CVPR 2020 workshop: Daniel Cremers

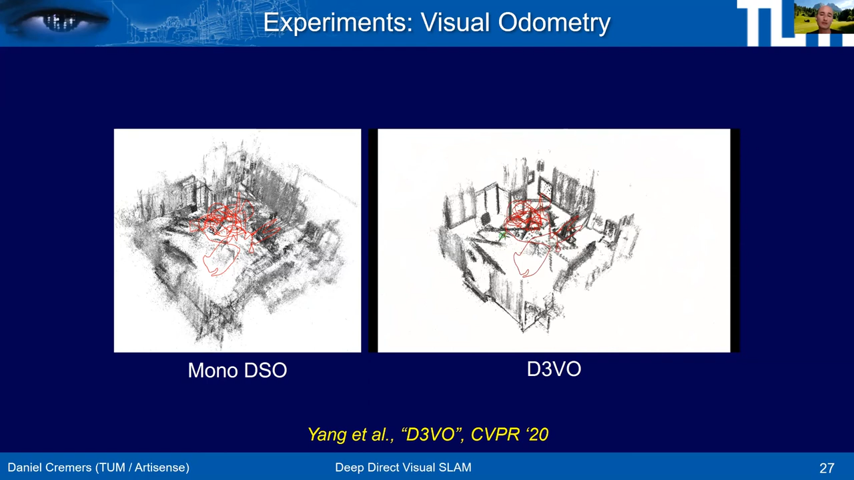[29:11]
And in comparison, D3VO, a much more crisper, sharper reconstruction, indicating that indeed the trajectory is significantly more accurate. This is the last part I wanted to talk about beyond correcting brightness variations with a deep network, you can actually try to learn brightness variations.
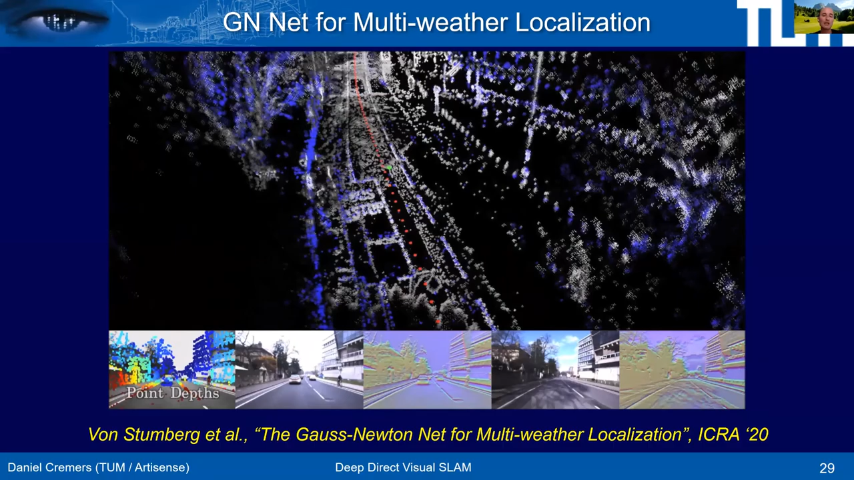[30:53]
There is actually a Gauss-Newton loss that we introduce here that makes it perfectly suited with a SLAM approach. What you see in this evaluation,
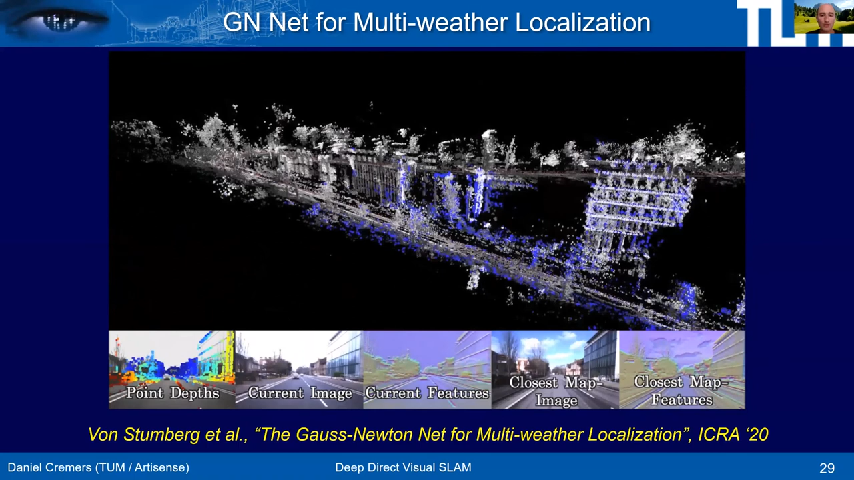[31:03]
we also have a data set that we offer publicly that has images with different weather, you know, and lots of moving objects, very realistic, challenging environment.
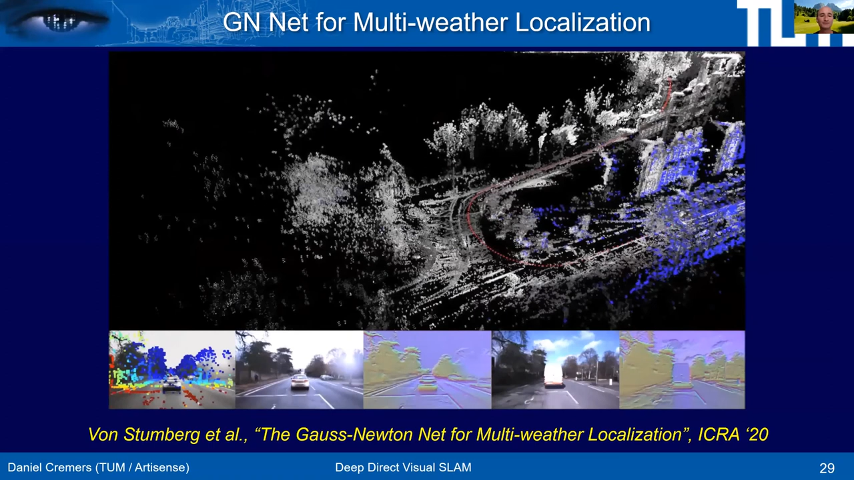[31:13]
And you see on the bottom left is always the current image. Bottom right is the closest image in the data set, in the training set. And here you see the gray point cloud is the previously recovered 3D map.